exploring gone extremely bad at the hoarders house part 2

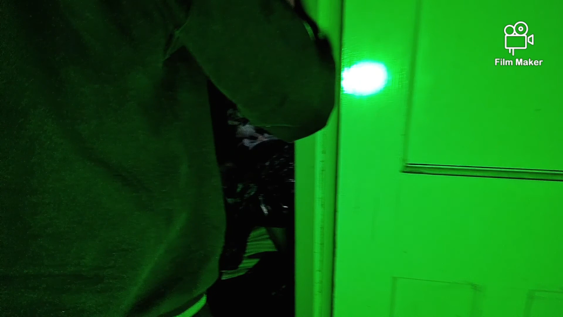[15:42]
Cause that's the one that goes into the kitchen, isn't it, that one?